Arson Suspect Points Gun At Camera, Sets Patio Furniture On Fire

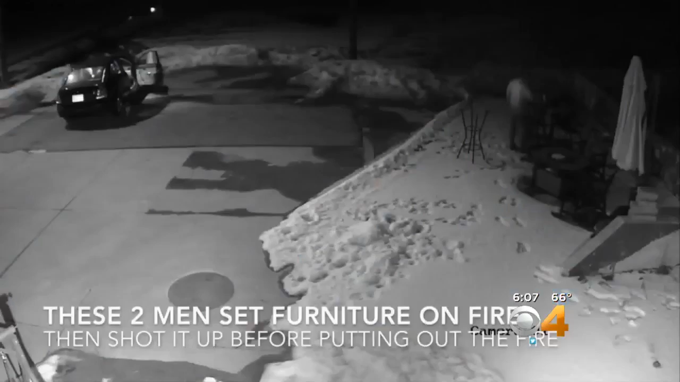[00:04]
TWO MEN ARE SEEN LIGHTING PATIO FURNITURE ON FIRE, THEN SHOOTING AT IT WHILE IT BURNS.
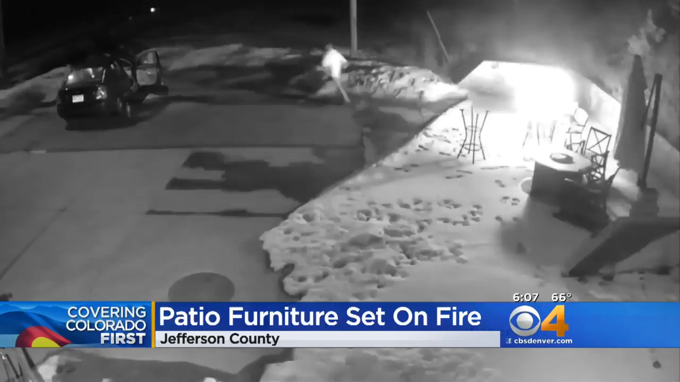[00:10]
THEY EVENTUALLY PUT OUT THE FIRE AND TOOK OFF, BUT BEFORE THEY LEFT, ONE OF THOSE GUYS WALKS UP AND ACTUALLY POINTS HIS GUN AT THE CAMERA. HE HAD MANAGED TO CAPTURE A PRETTY CLEAR PICTURE OF HIS FACE.